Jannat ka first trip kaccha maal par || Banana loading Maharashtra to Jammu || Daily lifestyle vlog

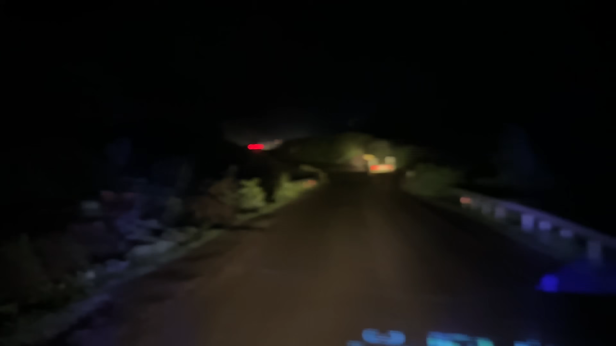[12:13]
गाड बनेगा तो प्लॉए बनाते हैं अभी गाट सेक्शन ही पार कर रहें तो नहीं कहां से चुरू होगी पूरा खतरनाव सा गाट है भी जस्ट